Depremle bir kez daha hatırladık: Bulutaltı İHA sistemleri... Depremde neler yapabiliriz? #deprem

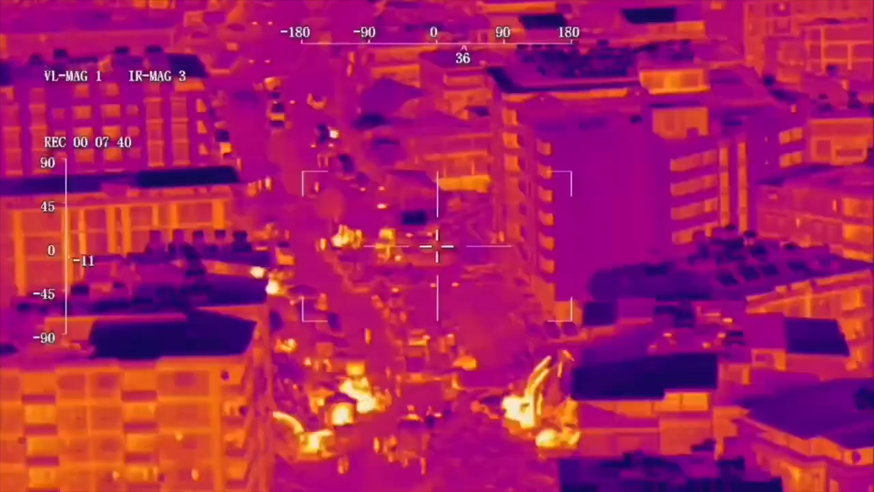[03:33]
İçinde birisi varsa ısı biraz daha yükseliyor. Kurtarma ekiplerini koordine ediyorsunuz. Nerede ne yıkım olmuş ne yapılmış bunları görüyorsunuz.